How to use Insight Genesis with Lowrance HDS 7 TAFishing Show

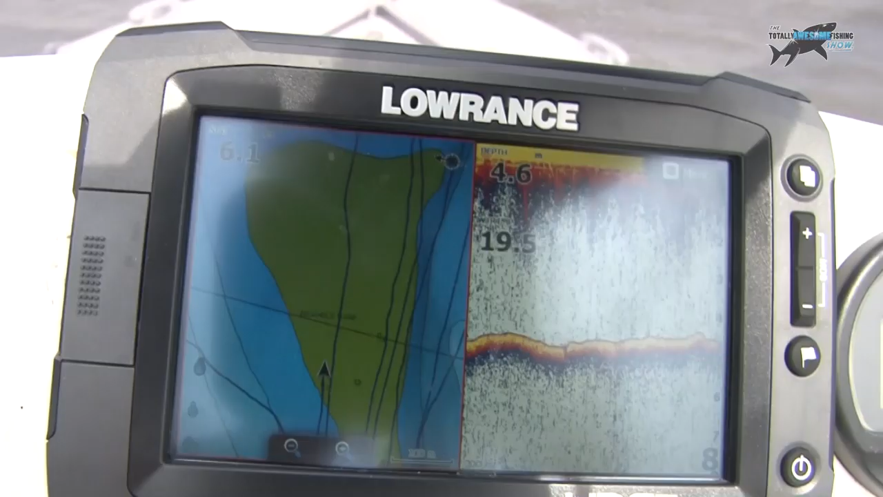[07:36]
it's quite flat on top, so you're just going to get a nice flat sonar image.
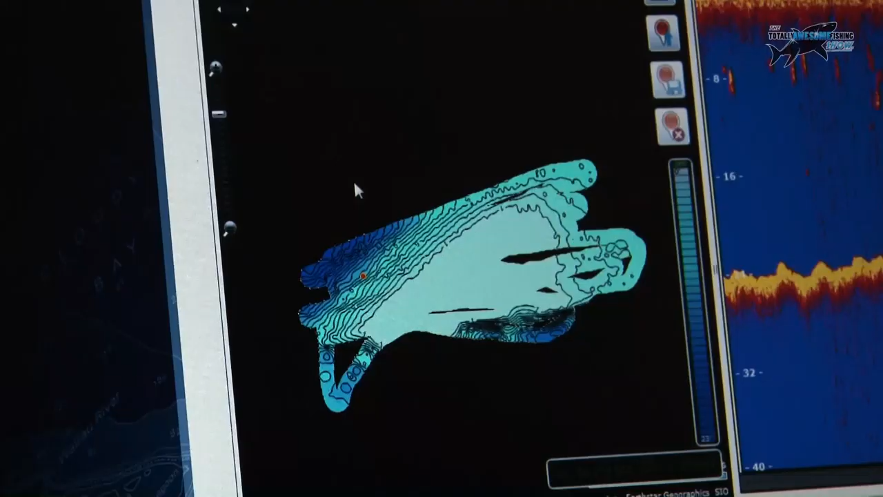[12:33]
So what, er, one of the other things as well we've got within Insight Genesis itself is it's showing our,
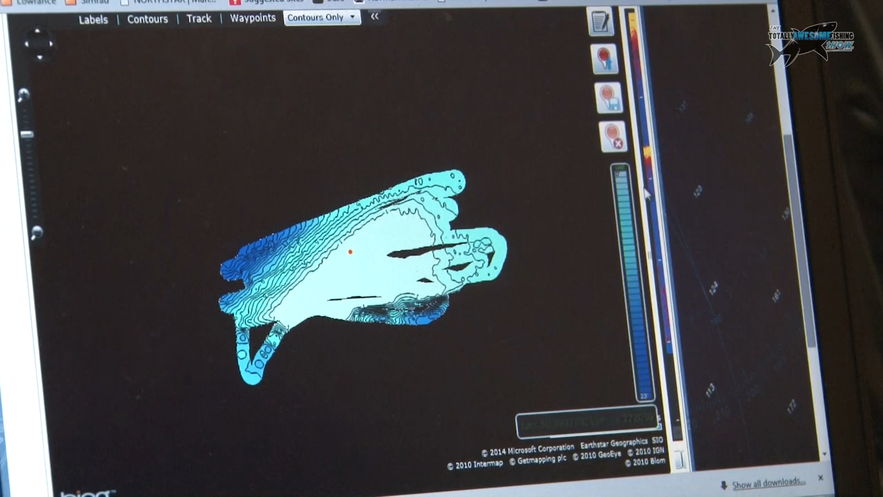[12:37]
our sonar recording, so we can actually play,
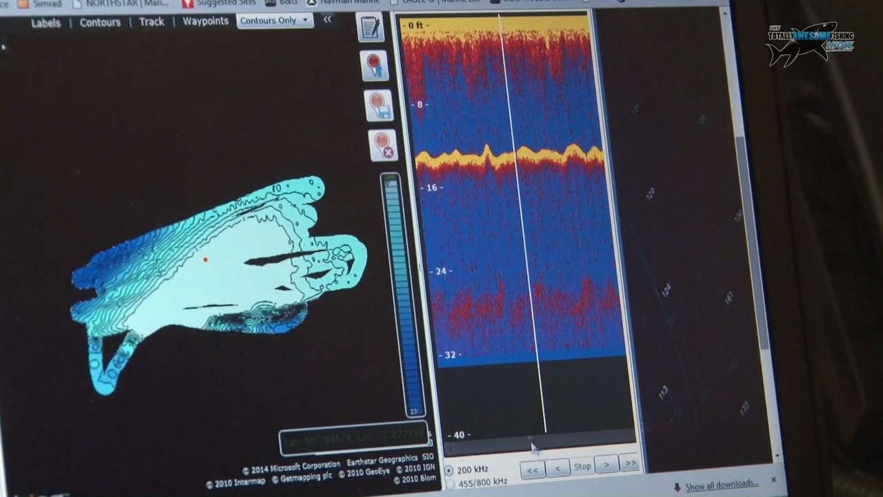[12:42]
play this back through, um, and this red dot on the chart here actually is,
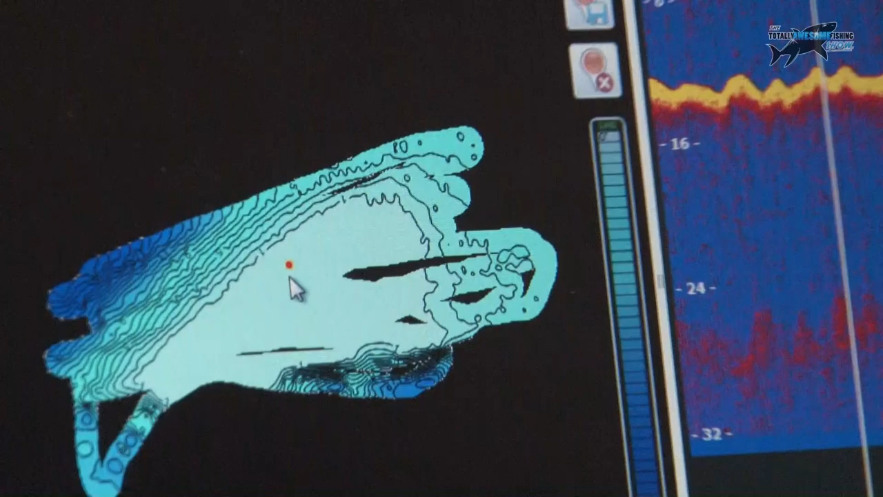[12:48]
is our boat location at the time of the recording, so we can, er, study this sonar footage on the playback and see if there's any interesting shapes on the bottom here, or maybe hot spots on the bank where we can see there's lots of fish hiding, um, I did see back towards the beginning of,
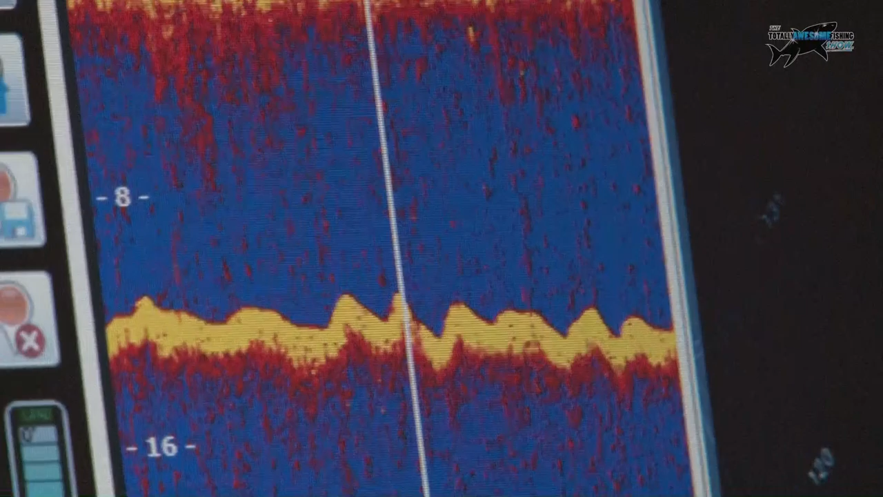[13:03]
er, of the recording when we were off over here somewhere, um, that did appear to be some fish hiding in the,
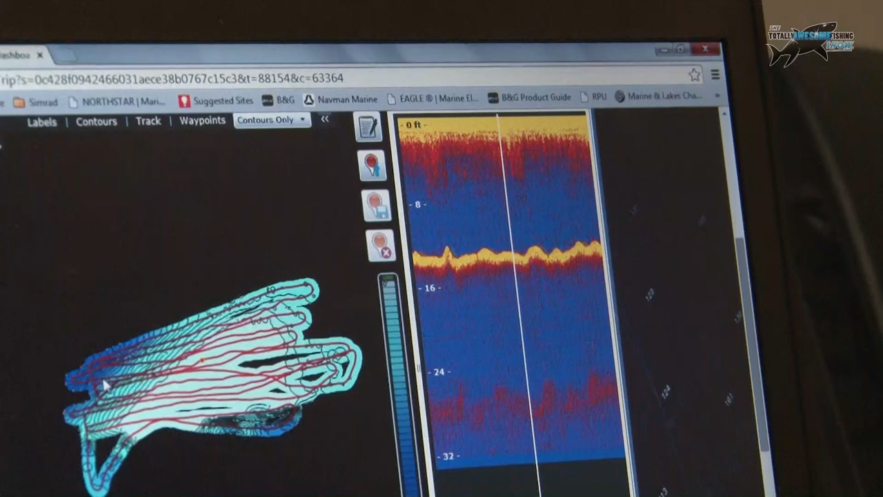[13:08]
in the water column, um, just see if we can find those at all.
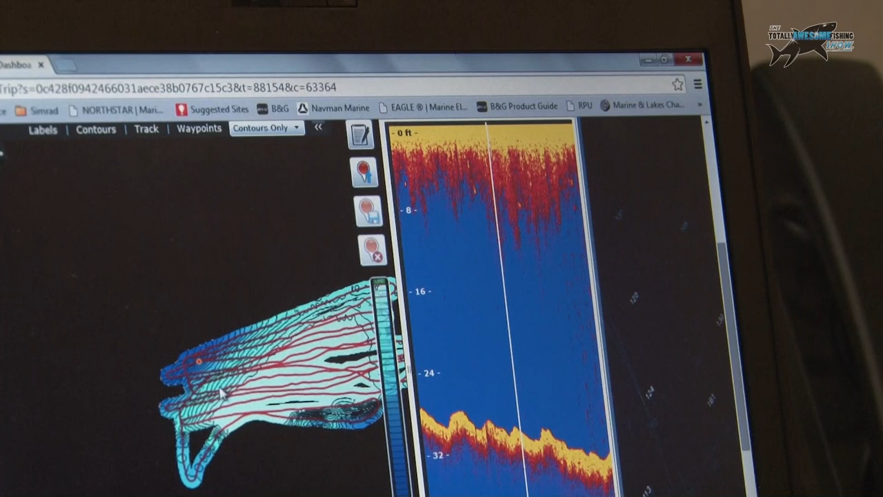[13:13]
So you can use it to highlight areas that the fish are hiding, in my, maybe good areas to go and anchor up and, er, maybe try for some bass or some mackerel, or something like that,
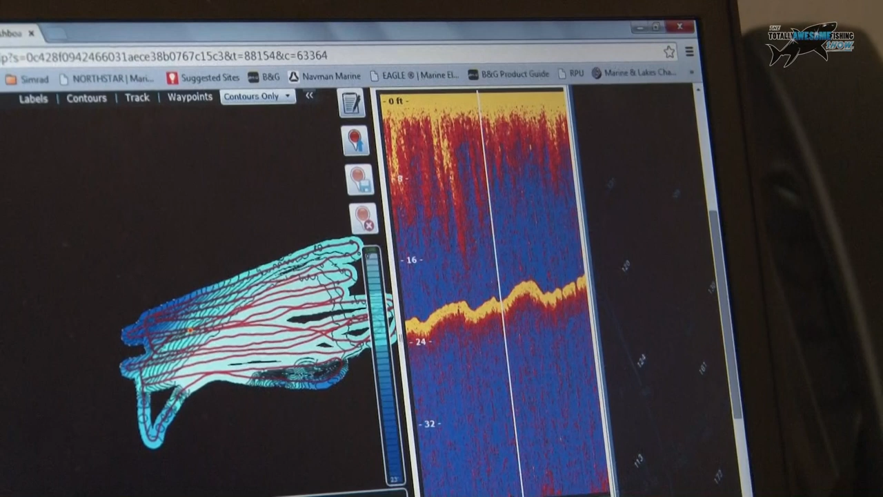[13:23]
um, and also we can then transfer this map back onto the unit, um, and we could go with, as we were on the unit on the boat,
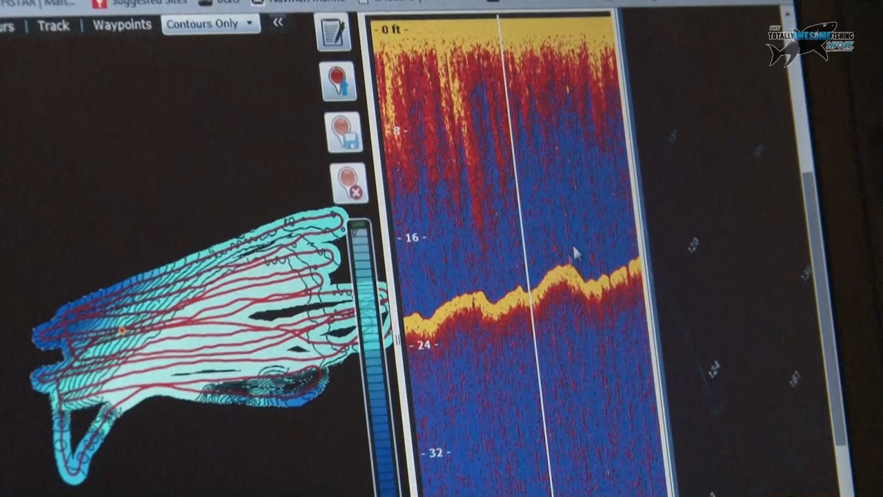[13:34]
we can play back through and drop waypoints, so we can actually take the waypoints that we've marked on the unit, um,
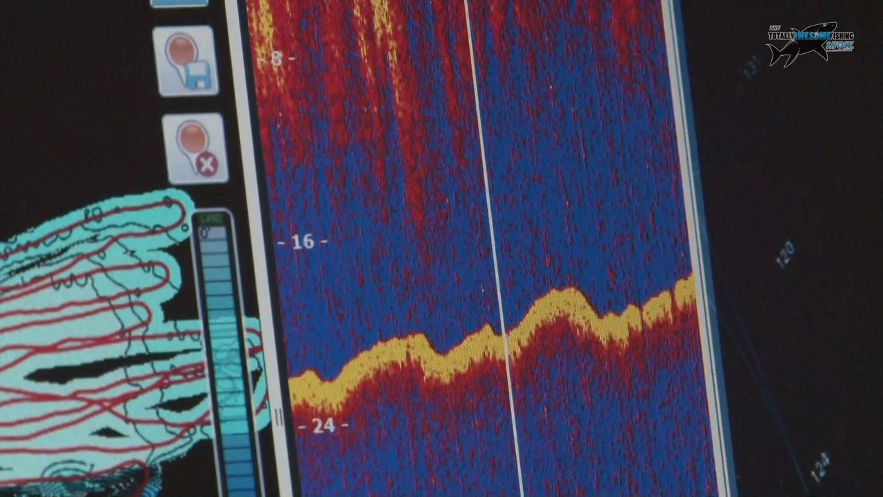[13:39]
and with this button here we can actually upload those waypoints off of the SD card and overlay those on the map within Insight Genesis itself,
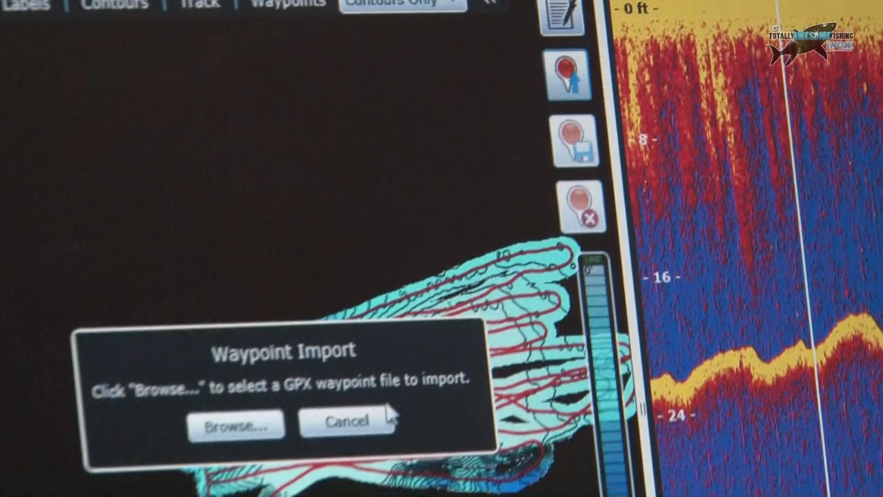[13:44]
so the online map,
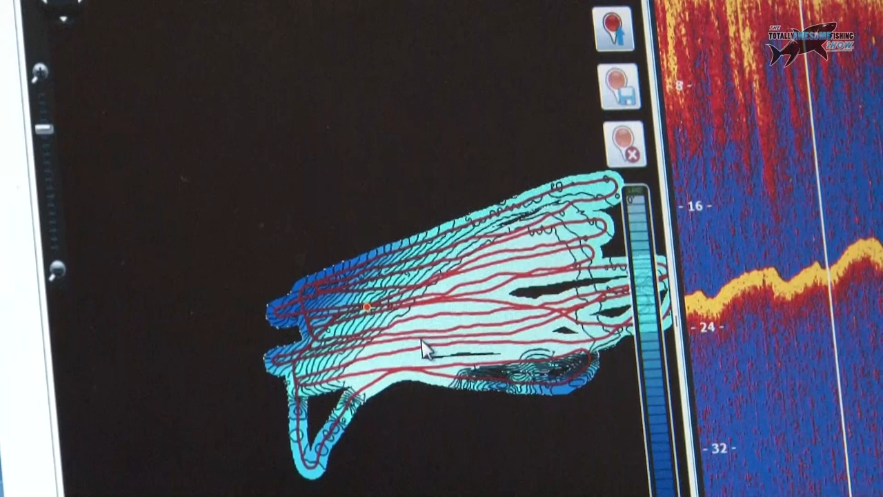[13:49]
to give you a better reference of how those waypoints line up on the recording that you've made.
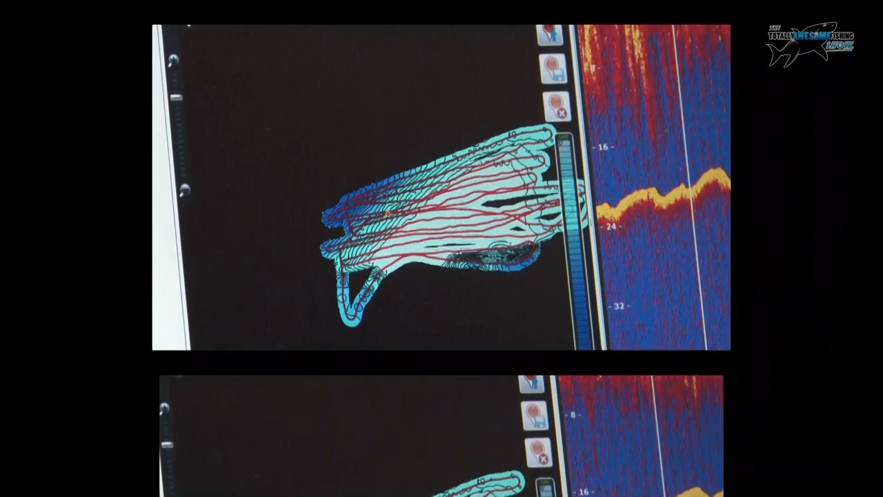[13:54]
So you can see we've clicked this option here for track, that's showing, this, this red line that looks a bit like Spaghetti Junction is our,
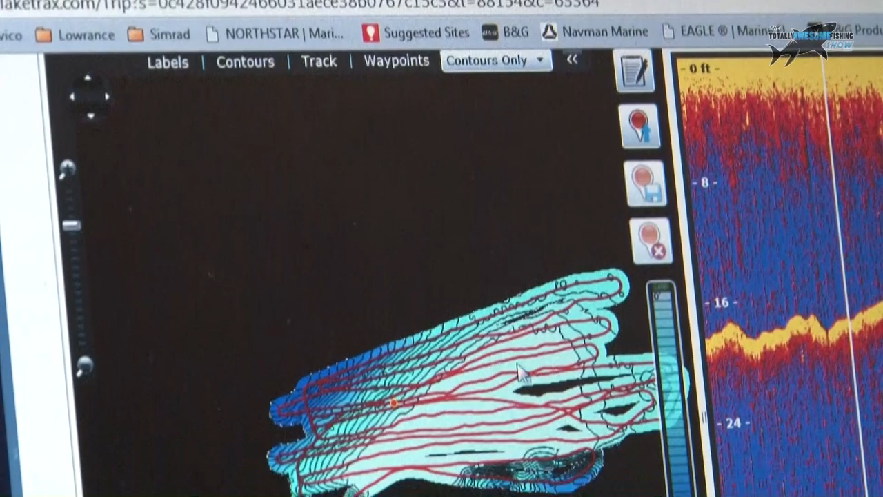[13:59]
uh, that's the track log, so that's the sort of the survey pattern which we, we took.
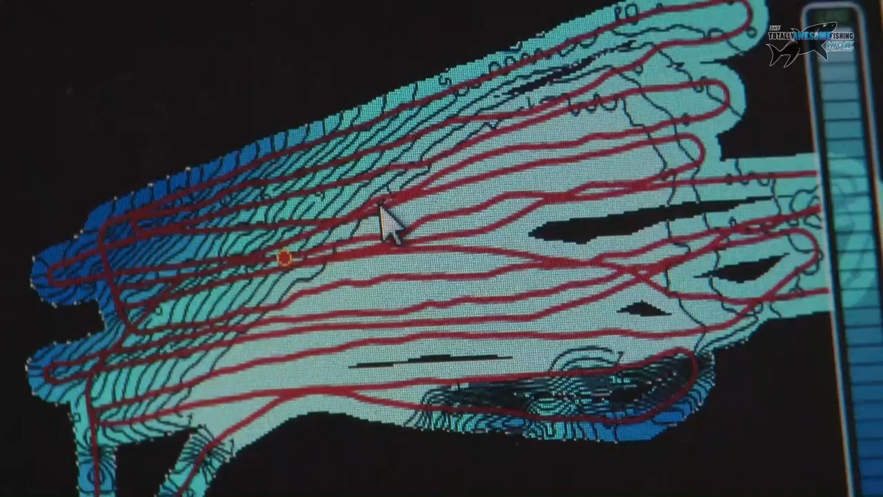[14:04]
It wasn't a, a real strict survey, you can see we had a couple moments where we went a bit wider than others,
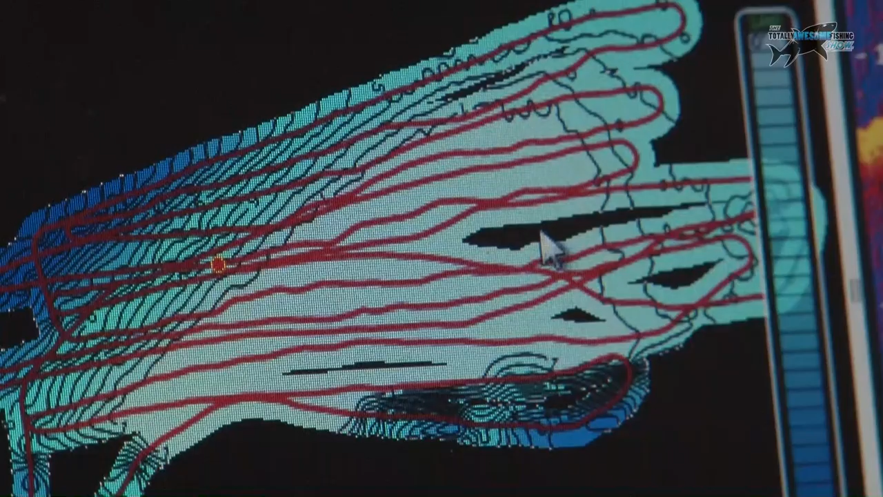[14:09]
probably dodging a few of the sailing boats that were out there at the same time as us, um, so you can actually turn that on or off, so you can then see the map for everything that it is, you're not getting impeded by your track log,
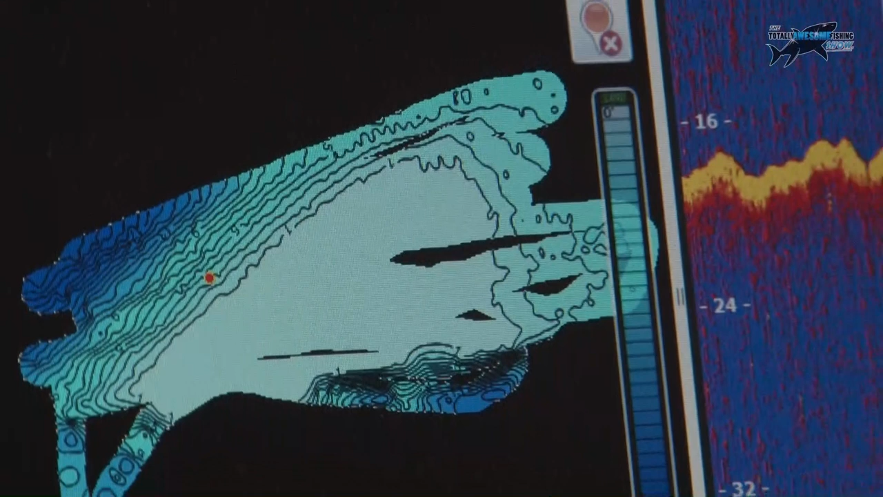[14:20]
um, and what we can also do is actually then change,
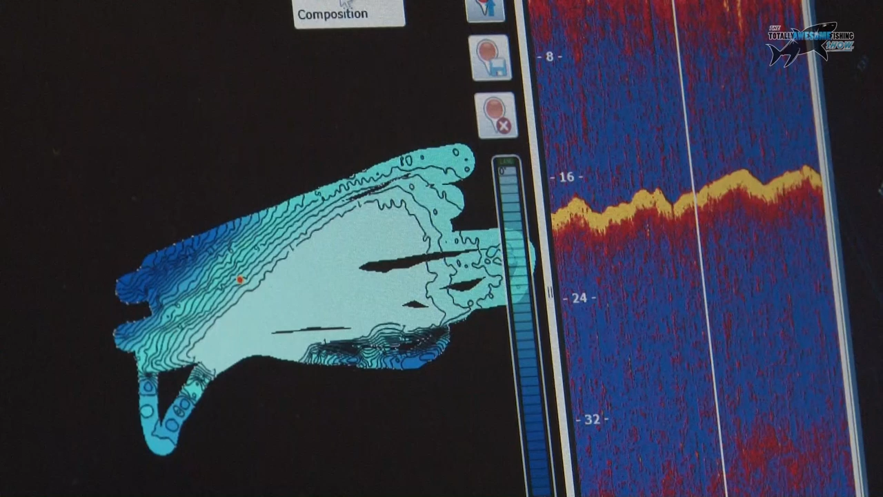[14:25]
so we, we know there's not a lot of vegetation on the bank because there's such a high amount of,
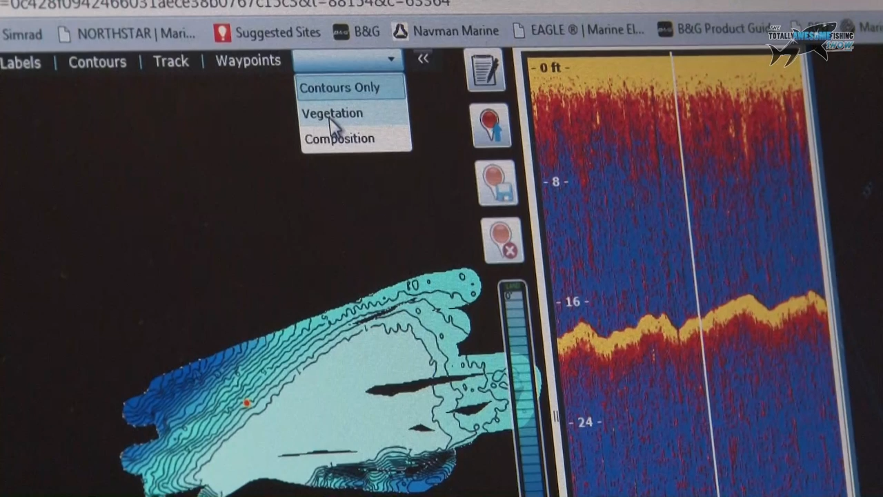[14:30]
there's such a fast flowing tide, um, but if we go onto composition here,